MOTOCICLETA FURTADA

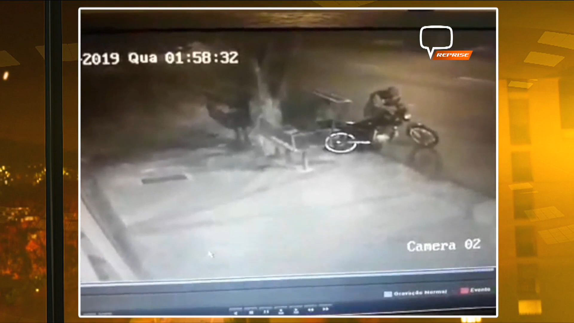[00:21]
Fica a moto e vamos montar na garupa e vamos sair abraçadinho aqui. Essa moto estava estacionada em via pública. Um dos homens fica atrás da lixeira e dando força psicológica. Vai amigo, vai que dá certo, vai e fica. A moto vai pegar, a moto vai pegar e o outro tenta colocar a chave micha na ignição. Tenta do lado, tenta do outro, sem sucesso.